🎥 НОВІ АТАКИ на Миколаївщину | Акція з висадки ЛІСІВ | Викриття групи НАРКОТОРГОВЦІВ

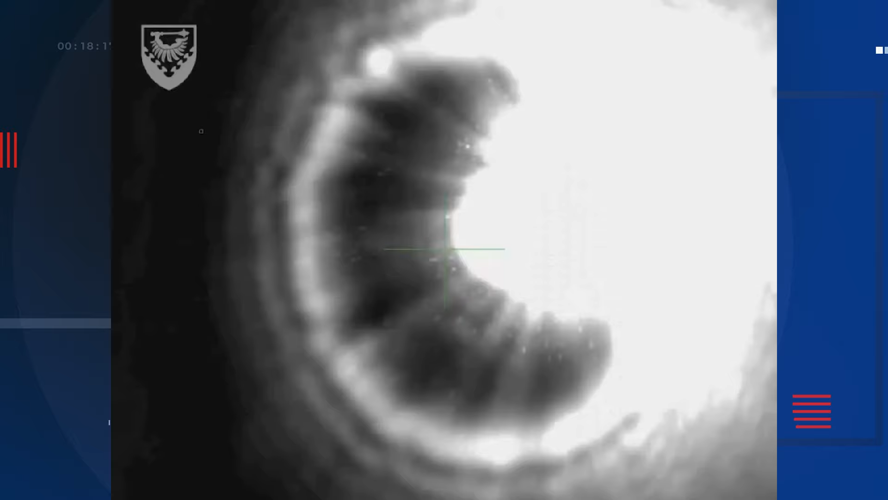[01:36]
Як повідомили в повітряному командуванні «Південь», українські захисники ліківдували БПЛА «Суперкем», а також безпілотник оперативно-тактичного рівня.